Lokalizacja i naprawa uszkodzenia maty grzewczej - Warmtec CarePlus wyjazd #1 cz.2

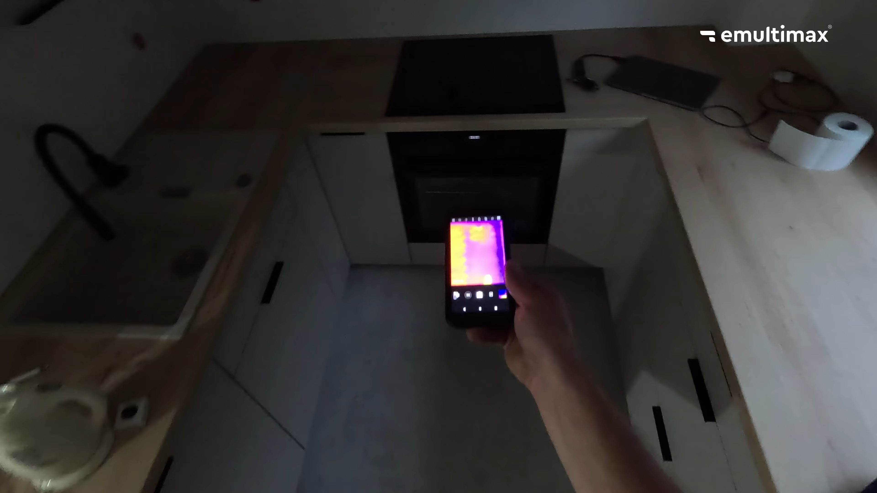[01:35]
Po jakieś godzince czasu robimy podgląd kamerą termowizyjną,
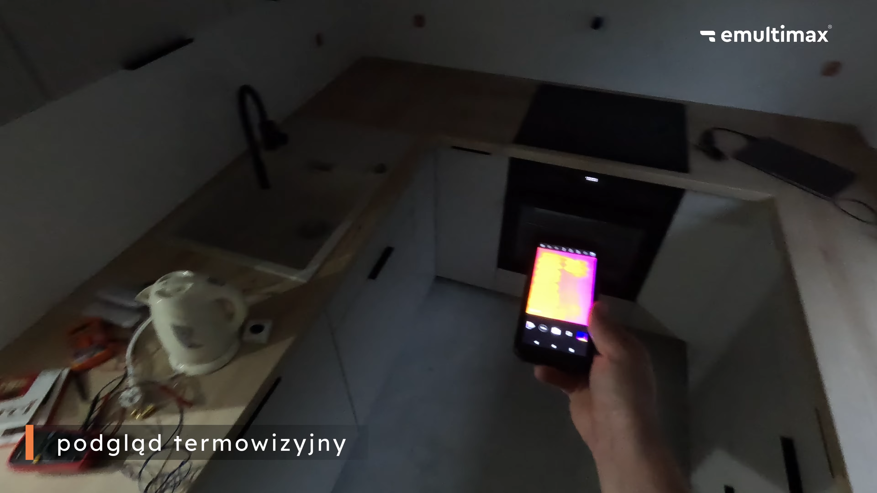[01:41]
tutaj w tym momencie telefonem z budowaną kamerą termowizyjną i widzimy,
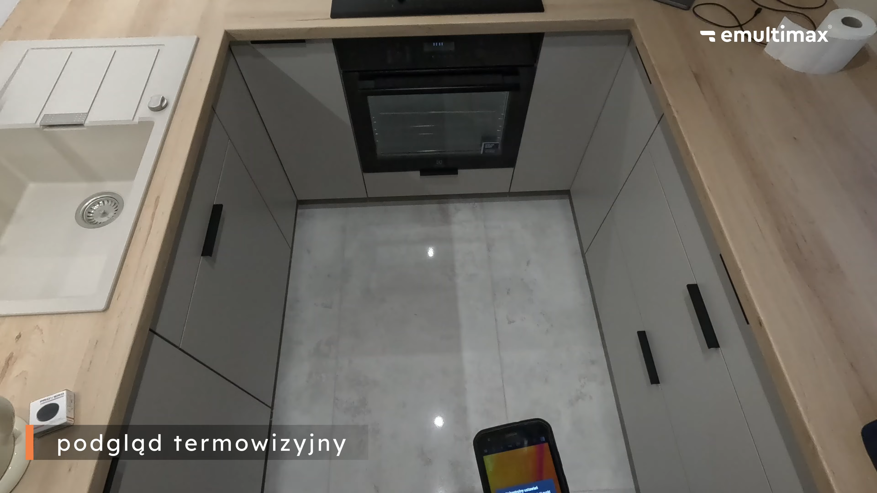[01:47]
że mata grzeje do pewnego momentu i ten moment, w którym kończy się grzanie maty, to jest miejsce uszkodzenia.
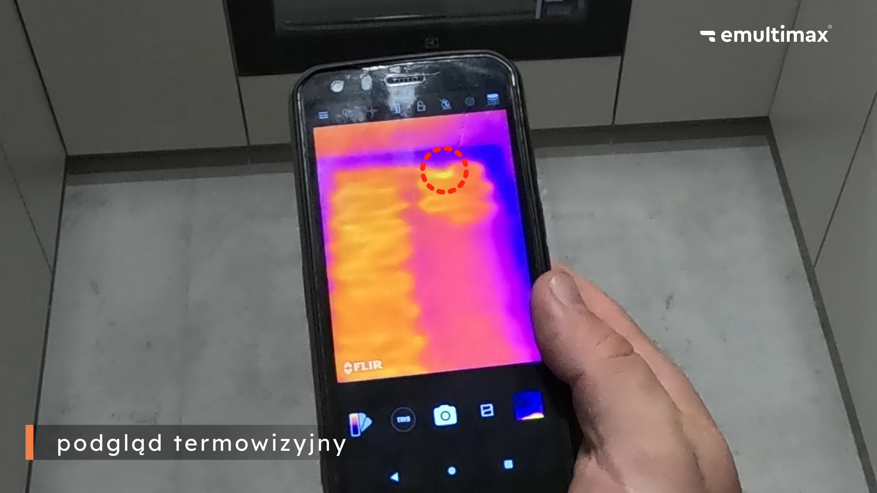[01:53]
Jednocześnie widzimy też przegrzew tutaj w kółeczku, to jest skrzyżowanie się przewodów grzewczych, czyli błąd montażowy i tutaj, jak widzicie, drugie kółeczko, właśnie zakończenie maty.
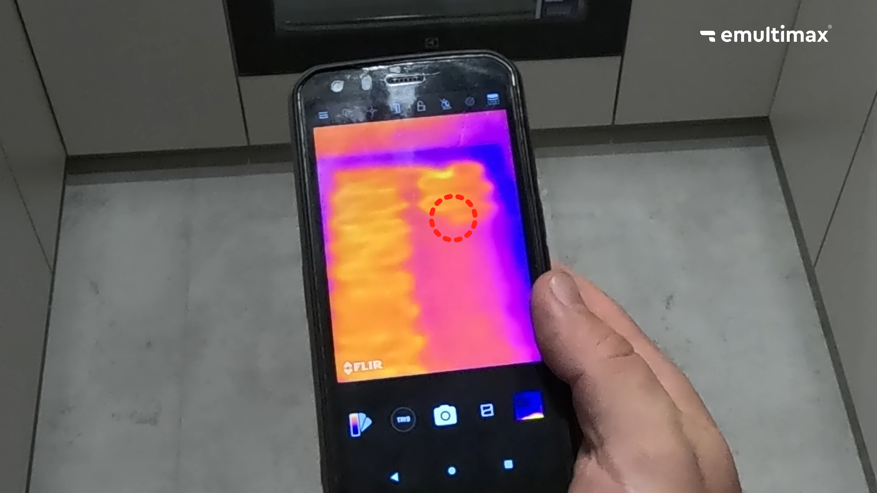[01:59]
Następnie zaznaczamy sobie na płytkach, w tym przypadku taśmą izolacyjną,
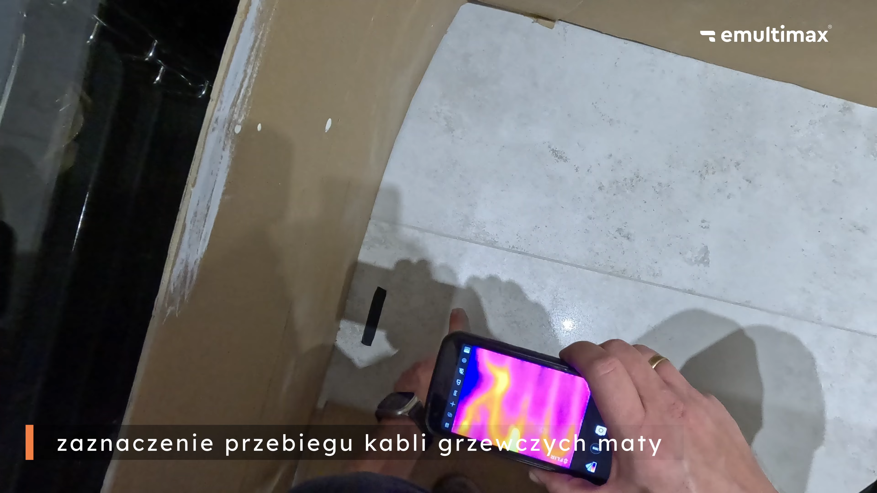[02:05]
jak przebiegają przewody grzewcze maty, tak aby przy odkowaniu płytki być w tym miejscu po prostu bardziej ostrożnym,
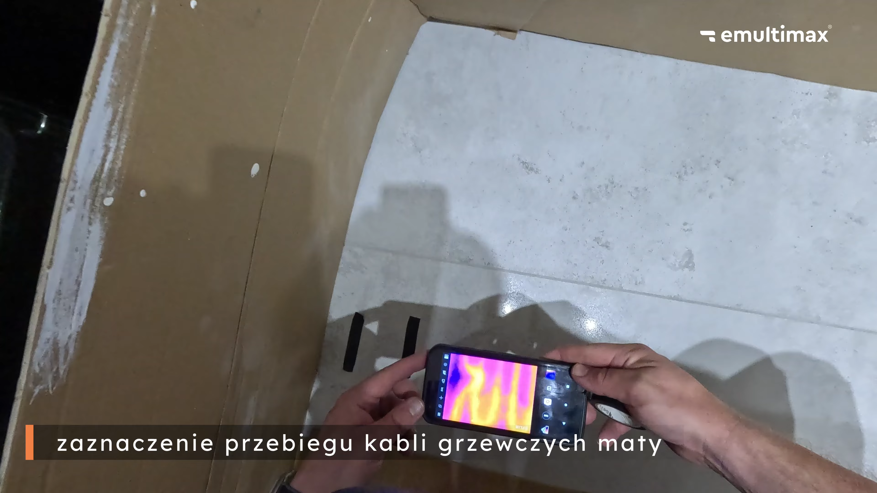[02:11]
żeby nie uszkodzić izolacji przewodu.
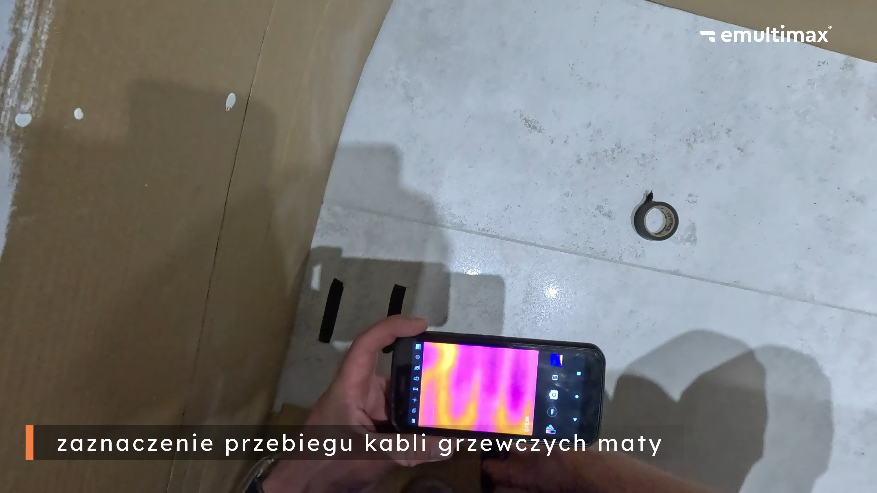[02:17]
Nie wiemy, na jakiej głębokości są te przewody grzewcze maty, czy one są bezpośrednio pod płytką, czy są troszkę głębiej, więc dla pewności zaznaczamy sobie, jak one przebiegają.
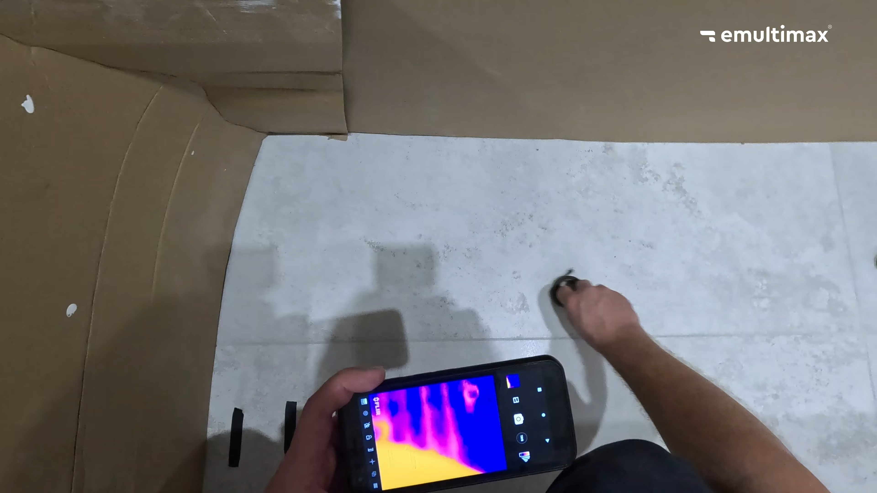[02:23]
Zaznaczamy też w tym momencie miejsce uszkodzenia, czyli to miejsce, w którym kończy się grzanie maty.
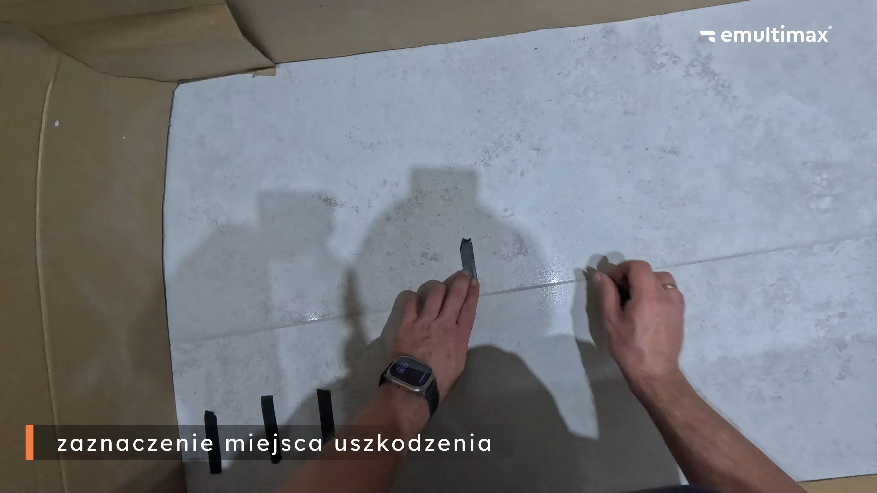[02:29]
Nie widać tutaj wyraźnego przegrzewu na tym końcu, natomiast wiadomo,
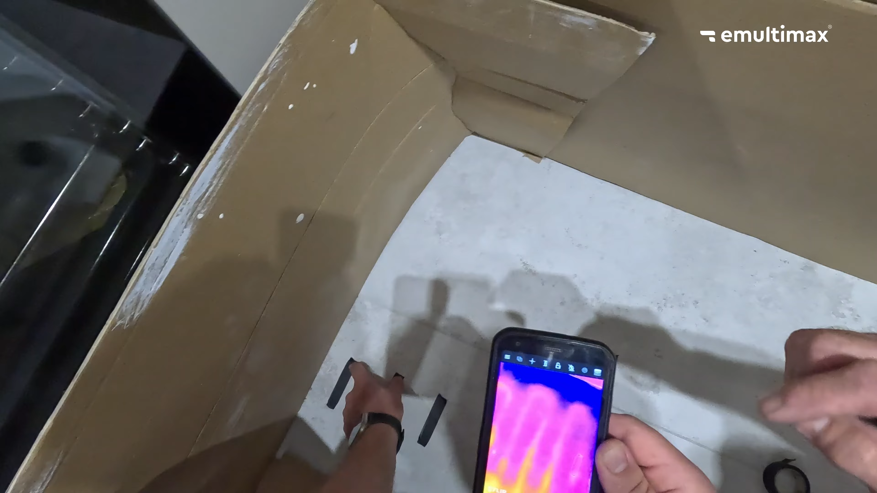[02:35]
że w tym miejscu się kończy grzanie, więc tu jest miejsce uszkodzone.
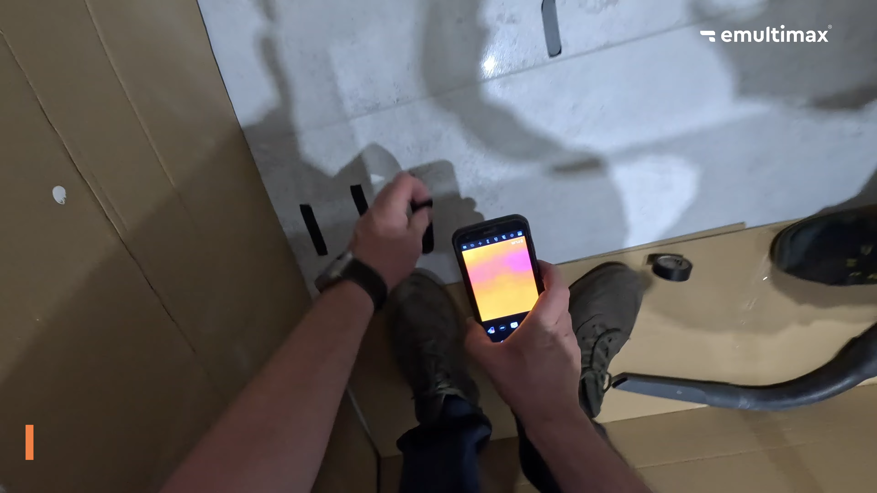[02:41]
Zaznaczamy sobie pozostałe kable grzewcze maty, jak one przebiegają.